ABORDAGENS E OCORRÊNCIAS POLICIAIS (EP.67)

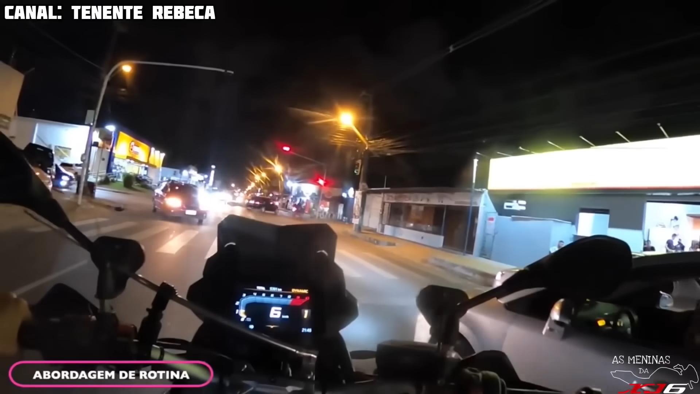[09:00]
Carro, os dois botam na cabeça. Tu também tem alguém atrás?